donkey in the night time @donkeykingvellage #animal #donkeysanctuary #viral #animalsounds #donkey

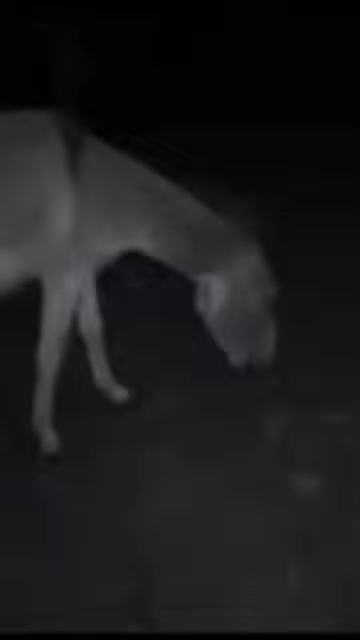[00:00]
السلام علیکم دوستو، یہ ہمارے چینل کو سبسکرائب کرو. یہ رات کے ٹائم میں گدا جو ہے چارہ چر رہا ہے، لیکن اس کے ساتھ گائی جو ہے وہ بہت ہی خراب رجحان کر رہی ہے. یہ ڈراؤنی لگ رہی ہے.